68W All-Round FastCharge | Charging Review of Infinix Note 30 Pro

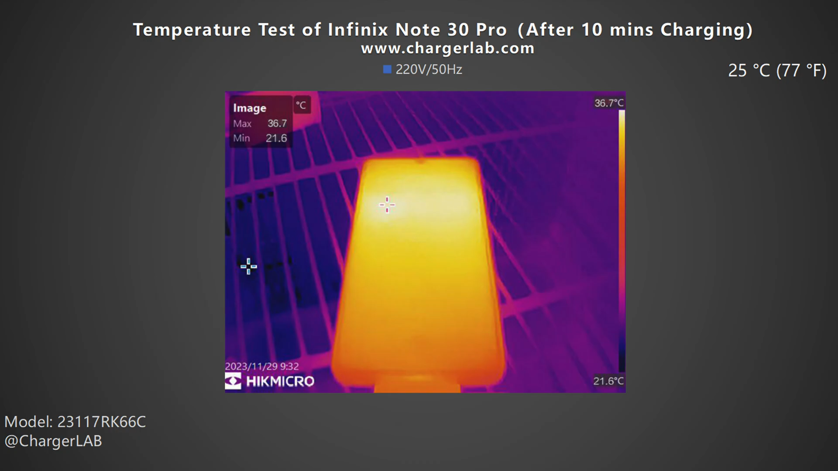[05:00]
On screen: max 36.7°C, min 21.6°C, scale top 36.7°C, scale bottom 21.6°C
After 10 minutes of charging, the maximum temperature on the front is 36.7 degrees Celsius, and the back is 36.9 degrees Celsius.
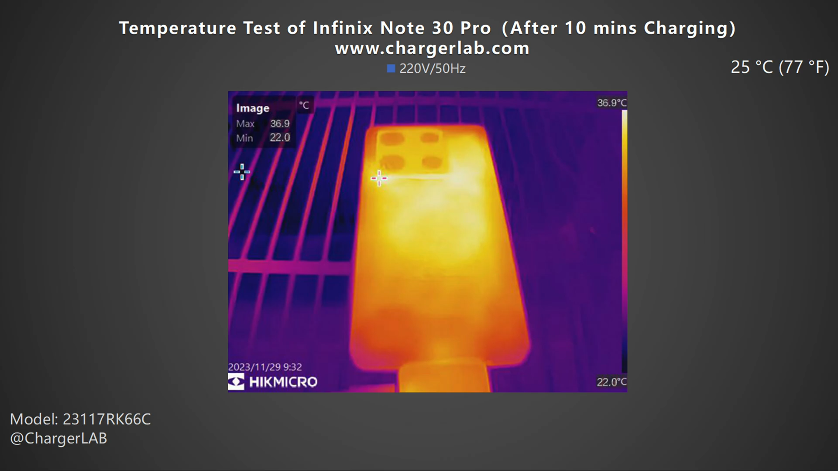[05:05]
On screen: max 36.9°C, min 22.0°C, scale top 36.9°C, scale bottom 22.0°C
High temperature areas are on the lower side of the camera module. After 20 minutes of charging, the maximum temperature on the front slightly increases to 39 degrees Celsius, and the back is 39.2 degrees Celsius. After 30 minutes of charging, the maximum temperature on the front is 37.7 degrees Celsius,
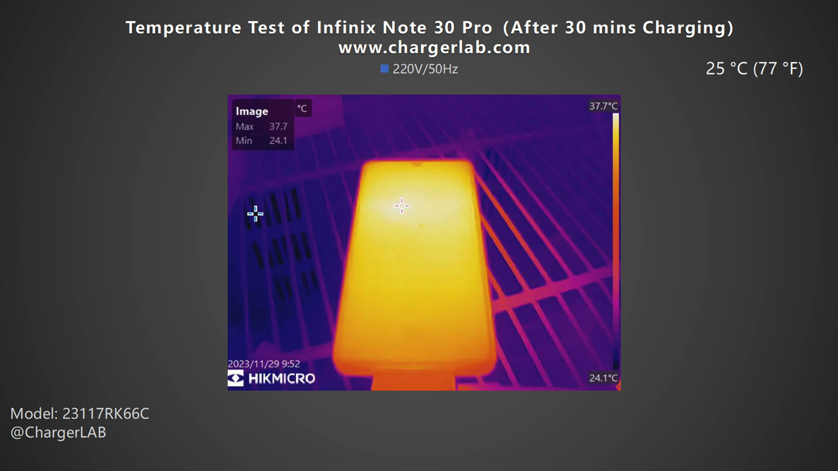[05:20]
On screen: max 37.7°C, min 24.1°C, scale top 37.7°C, scale bottom 24.1°C
lower than the 20 minutes, and the back is 37.1 degrees Celsius.
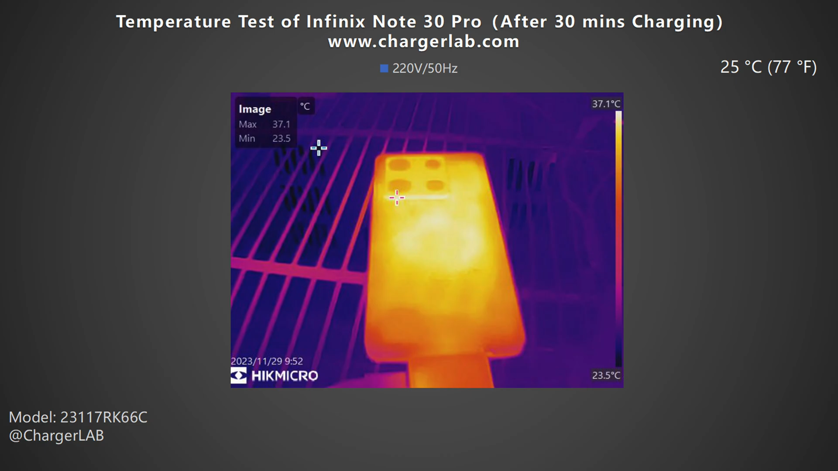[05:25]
On screen: max 37.1°C, min 23.5°C, scale top 37.1°C, scale bottom 23.5°C
As the charging time increases, the temperature reaches highest at 20 minutes.